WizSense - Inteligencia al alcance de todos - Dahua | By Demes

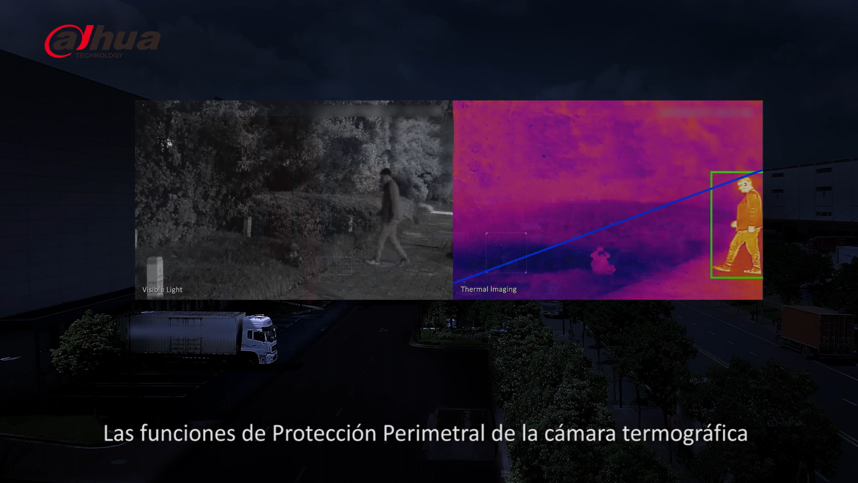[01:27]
Las funciones de protección perimetral de la cámara termográfica pueden identificar personas y vehículos que violan las reglas preestablecidas,
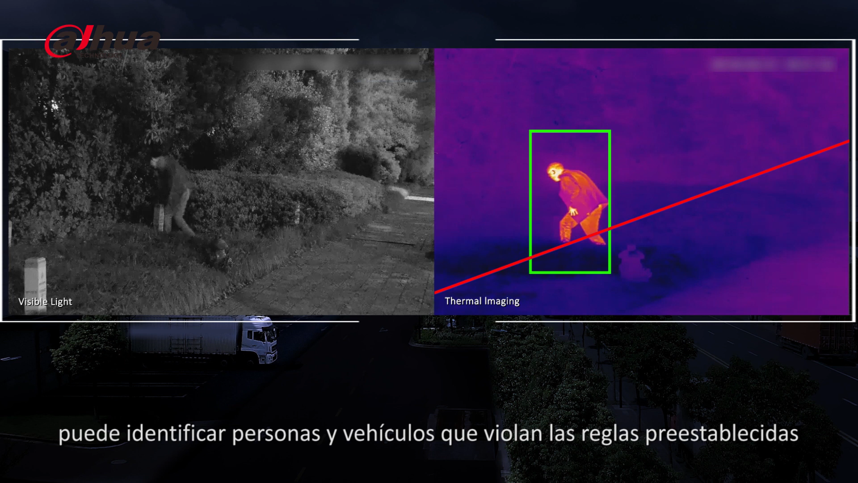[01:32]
proporcionando máxima protección día y noche.